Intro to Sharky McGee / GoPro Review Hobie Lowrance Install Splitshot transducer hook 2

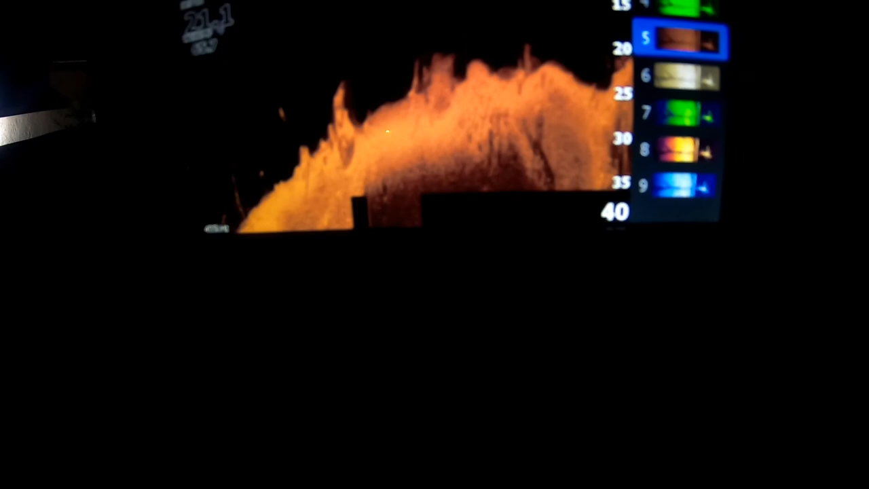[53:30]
But it's really cool because when you're using this thing now, again, no instructions. I assume they used to give instructions.
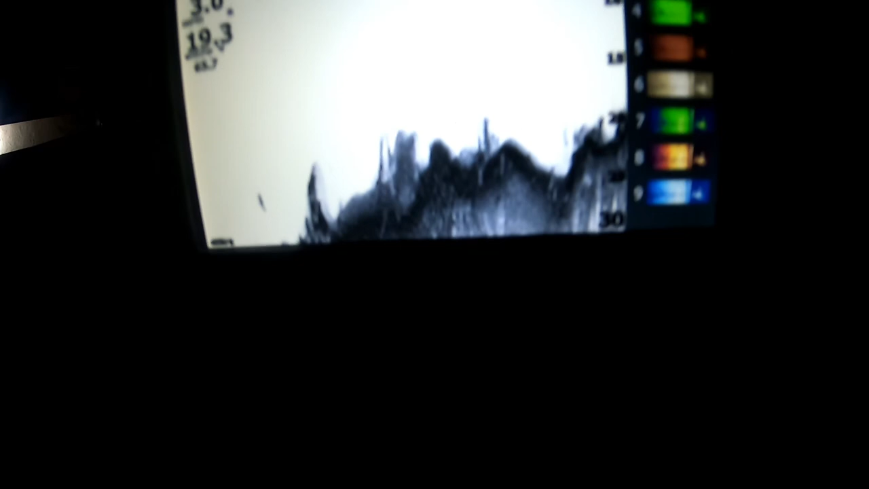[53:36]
I don't know. But no instructions these days, but nothing.
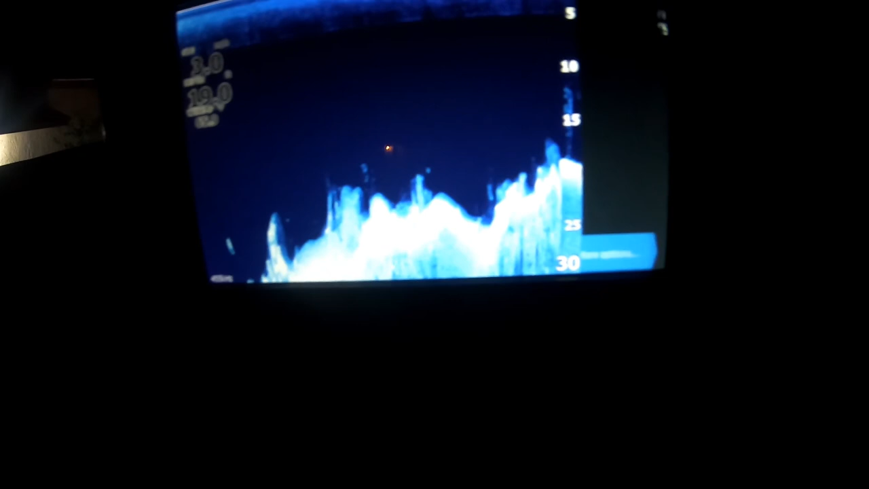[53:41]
But that's why I'm kind of doing this for you too. I did notice, guys, that when you're on grassy bottom or sandy bottom or muddy bottom or oyster shale, this on the bottom here actually changes.
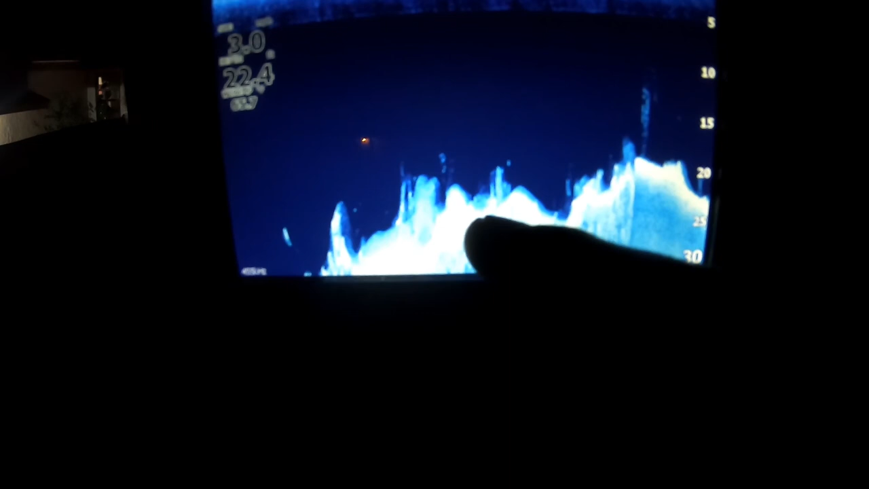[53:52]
And if you know what you're in,
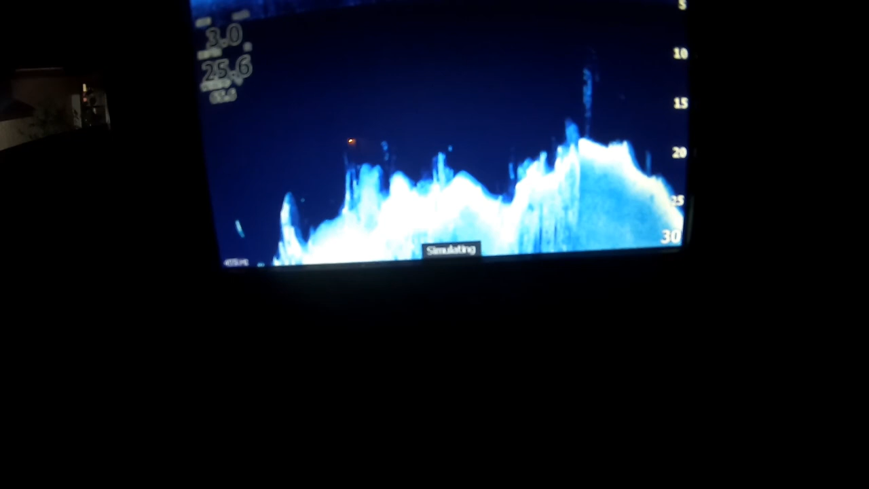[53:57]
it's a whole lot easier to start mapping that out and understanding what you're looking at when you're out there and when you get familiar with this thing.
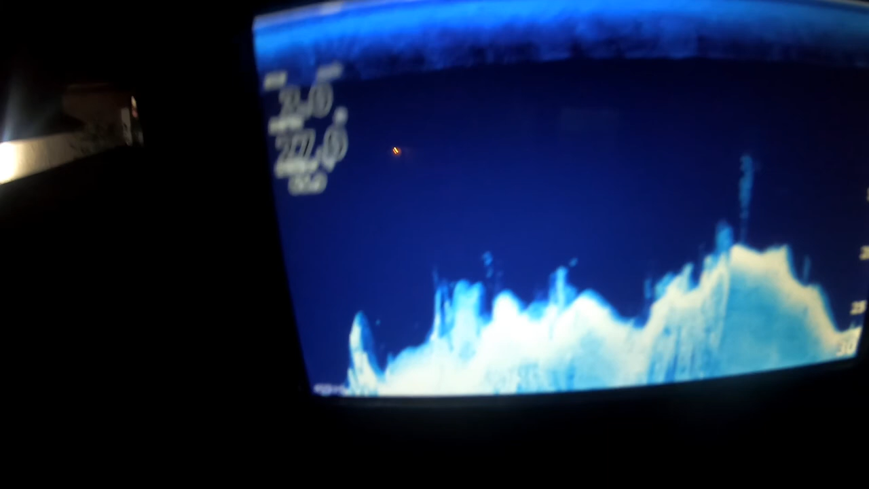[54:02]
I've never used the Lowrance before. This is my first Lowrance. I used it on the water.
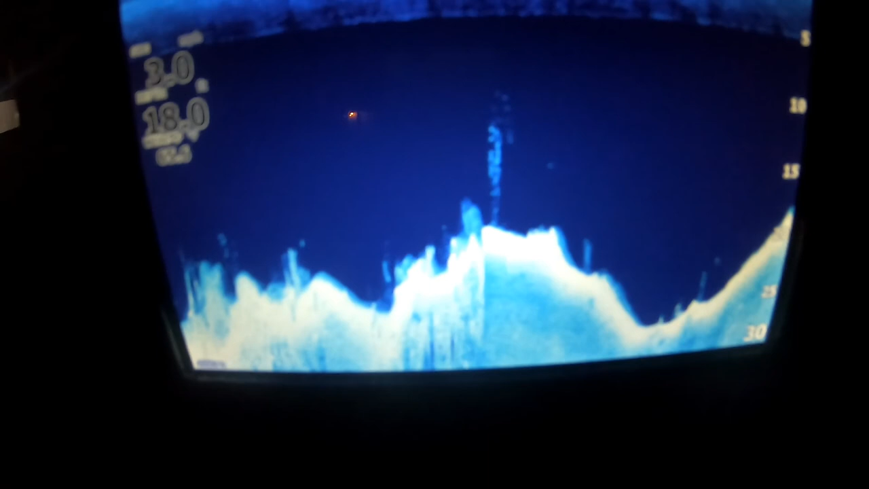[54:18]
I just probably let my noob show a little bit too much on all that.
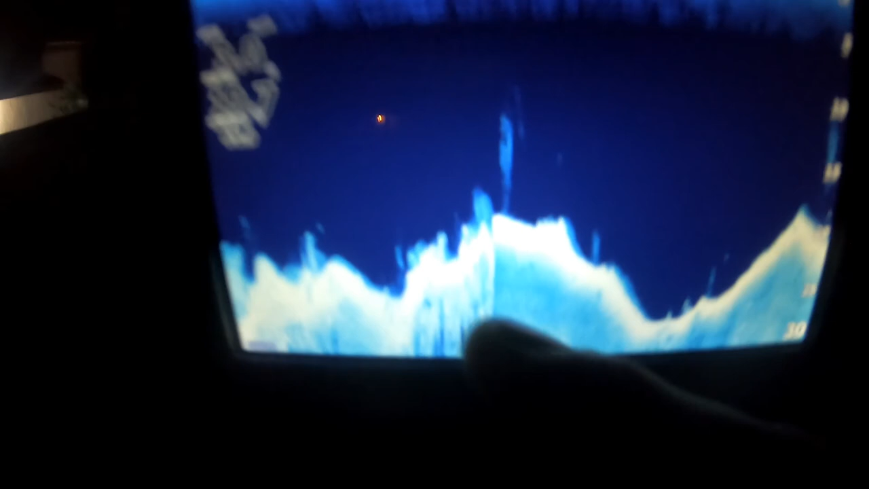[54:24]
But for sure, this bottom here is important because as I was in shallower or clear water where I could see the bottom and I noticed, oh, like, how come the bottom's changing on here? And I'd look over, oh, we're in sand all of a sudden, or oh, we're in mud, or oh, we're in grass. You will actually start understanding what that means on the screen.
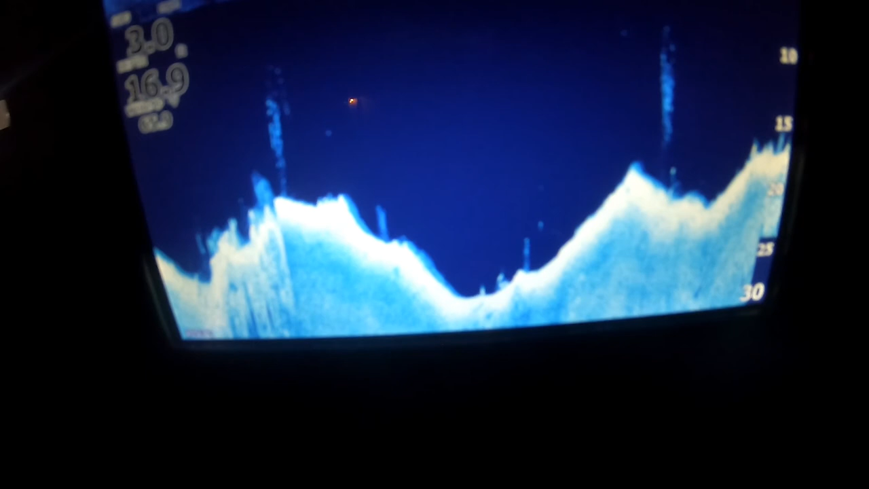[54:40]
So when you see your screen change, you can probably get a good idea what kind of bottom you're fishing on, and, you know, that might not make a whole lot of difference to some people,
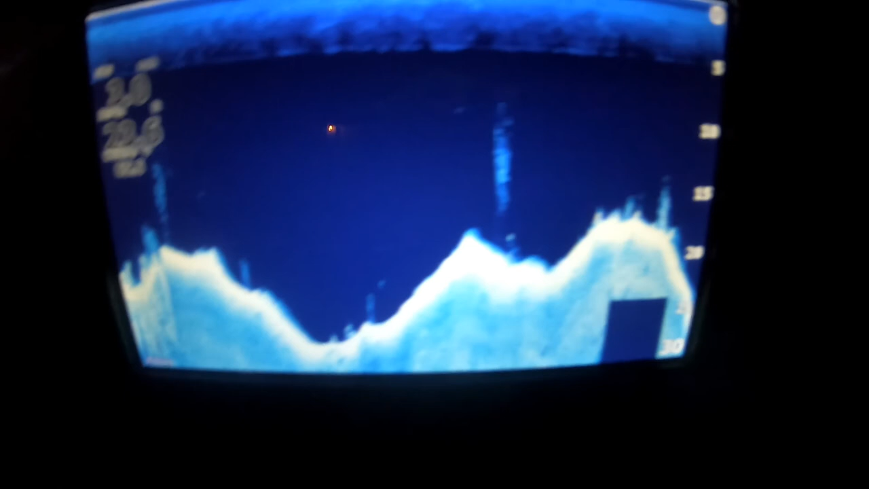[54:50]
but to me, that is a lot of information that I just absolutely am going to eat up because you got your water temperature over here in the corner, and you got your depth, you got your speed.
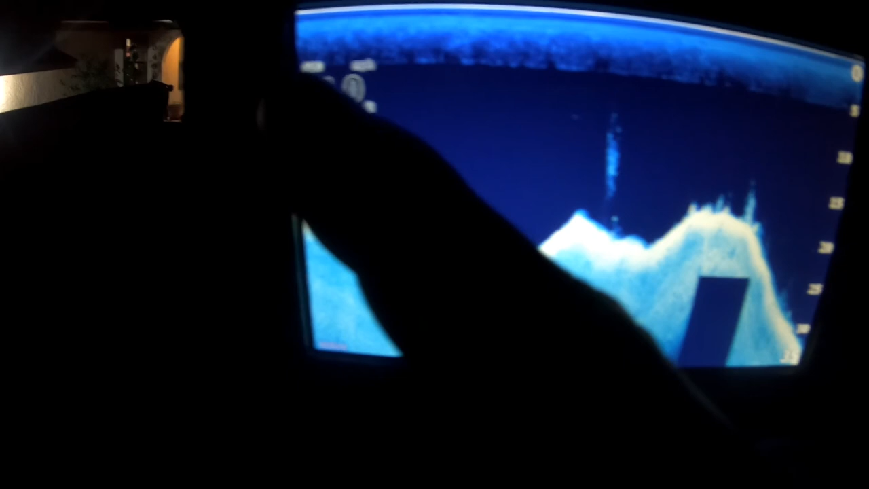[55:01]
Now, my speed is going to be set to knots. It's on MPH right now. I got it on demo mode, guys. I've set my speed to knots because nautical miles is the nautical way of speed.
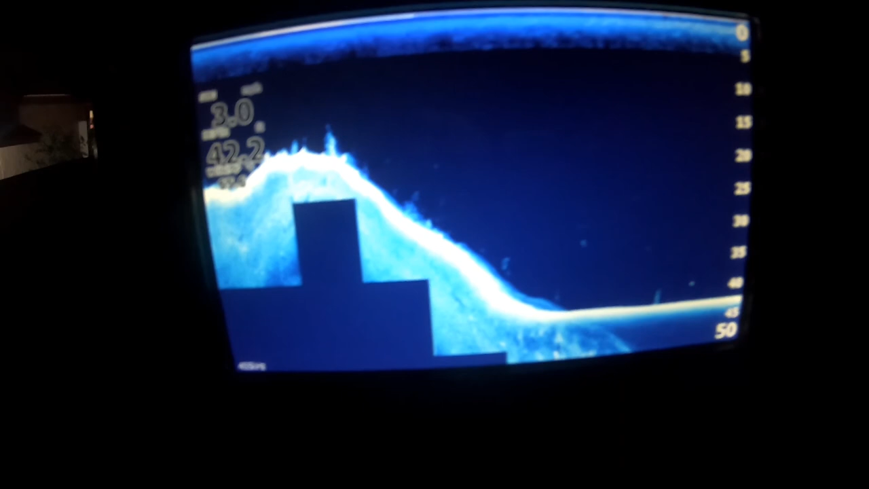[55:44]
So, again, MPH is fine. If you want to go miles per hour, that's 100% you're able to do that.
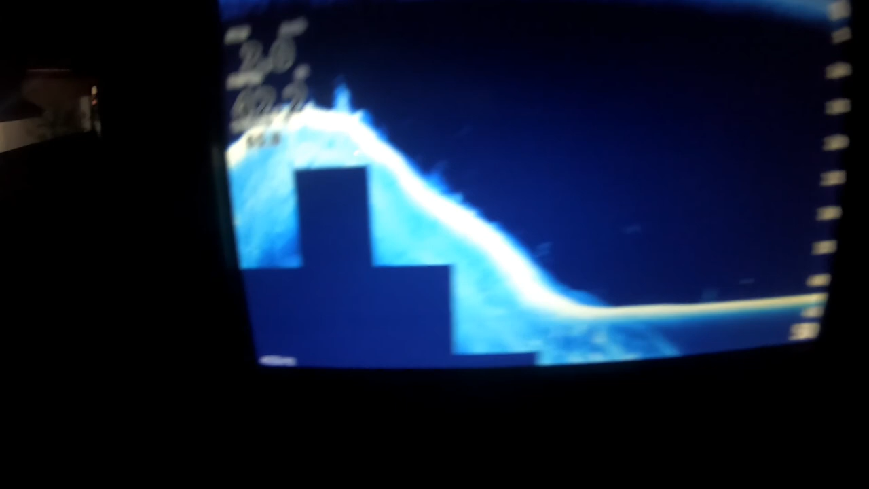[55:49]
You can go degrees in Fahrenheit or Celsius, whatever your preference is.
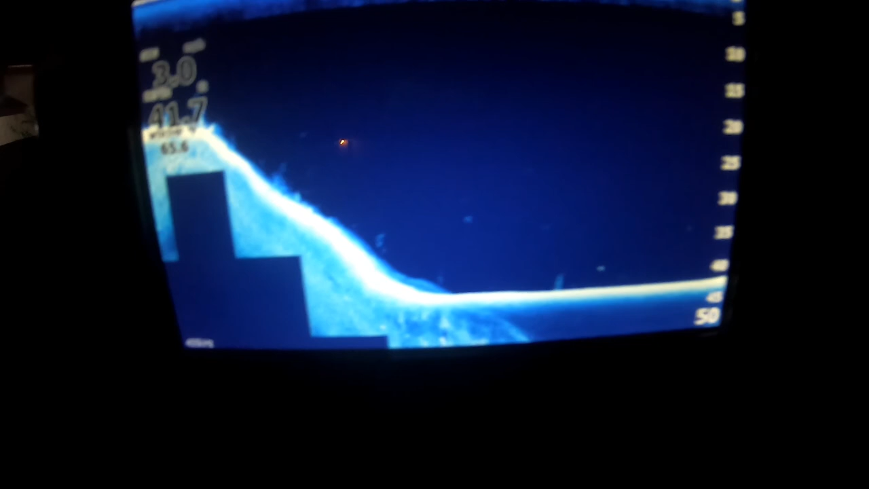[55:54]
Again, Celsius being the zero point, being freezing, whereas Fahrenheit, freezing is 32 degrees.
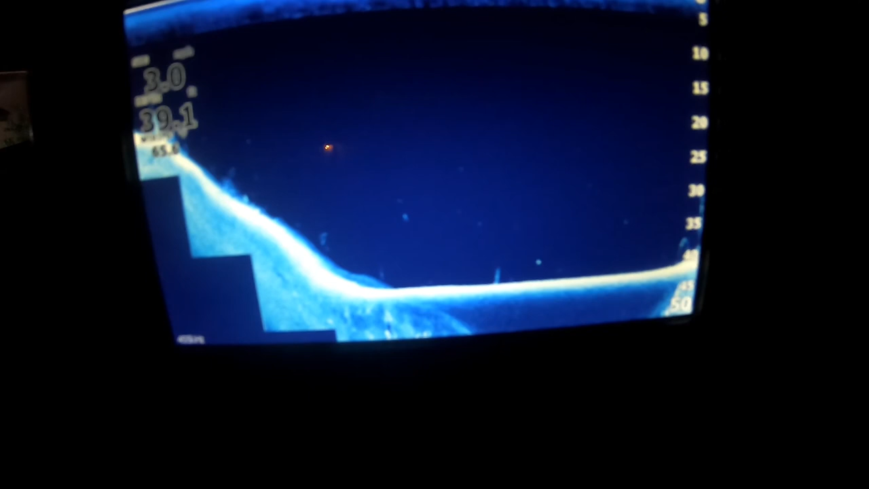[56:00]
So, there's a little bit of a difference there. If you're used to working in degrees in Celsius, by all means, you know, you can do that.
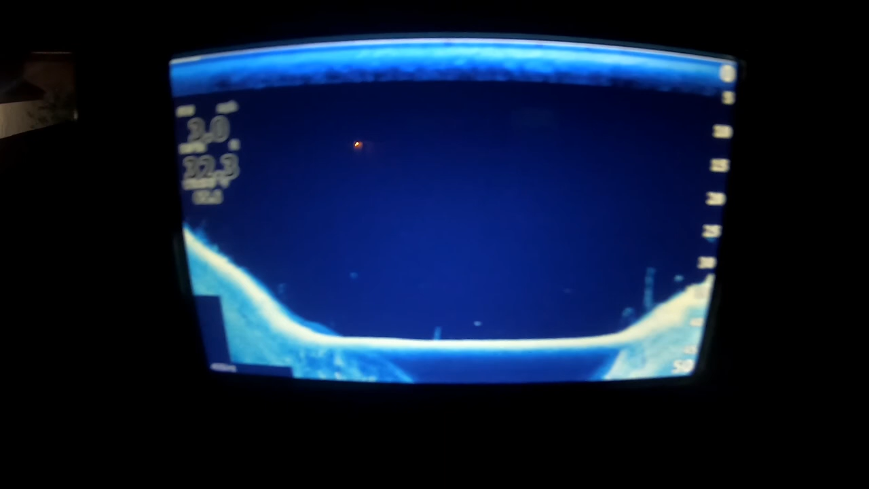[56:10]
If that's more comfortable for you, you can change the depth setting. If we go to inner mode, more options. Ah, no, no. Oh, yeah, yeah, it's in mode. It's on the top option.
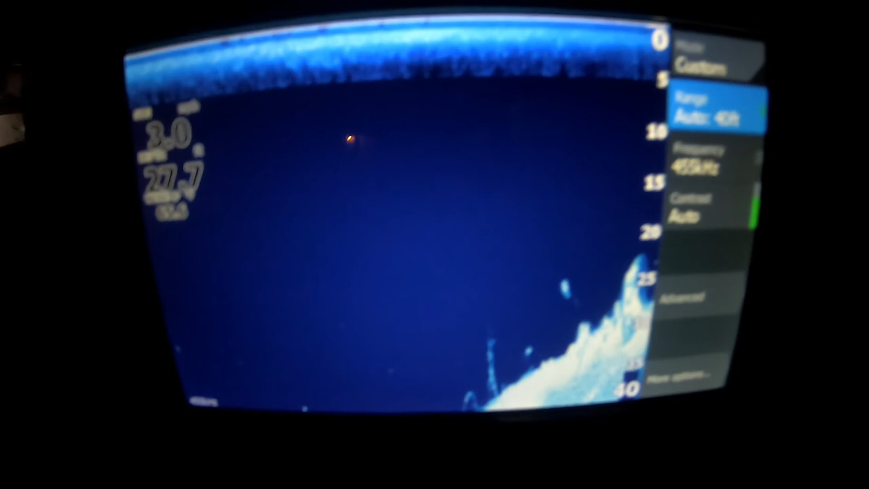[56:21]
Range, it's auto, but it's, say, just for fishing in 10 feet of water. Maybe 15 feet. Maybe 20 feet. This is not helping me.
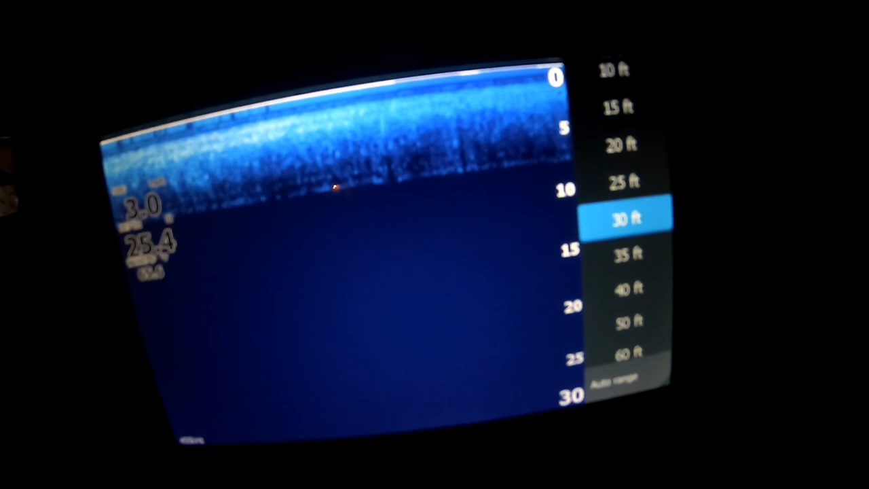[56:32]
Okay, so let's just go to 8 feet.
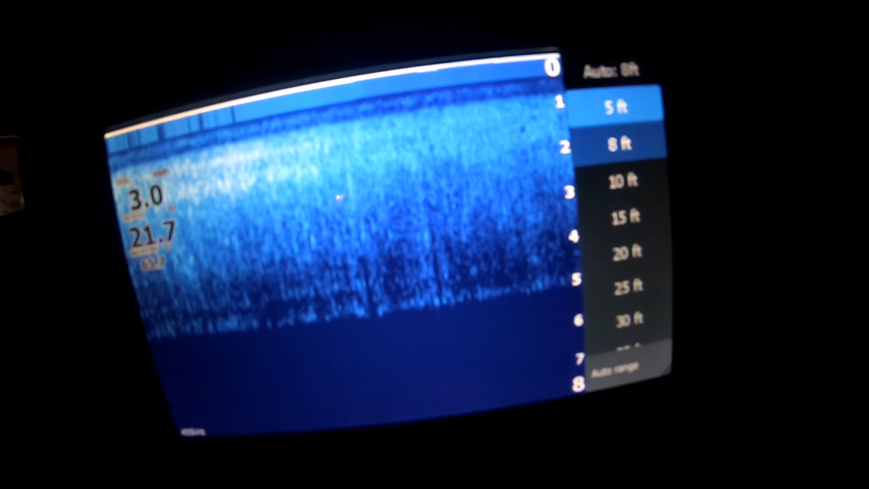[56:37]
Well, you can kind of get an idea when it changes,